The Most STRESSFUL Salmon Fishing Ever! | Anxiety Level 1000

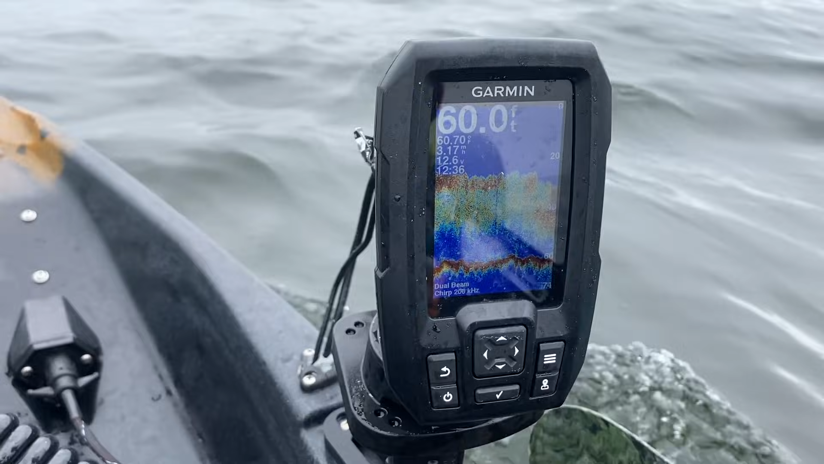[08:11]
All right, we found the bait, guys. There's a lot of baits right here, so we're gonna be trolling around this area. But it's on top of the water though, so I might have to bring my line up. 6, 7, 8, 9, 10. My line's probably at the 20 feet deep right now.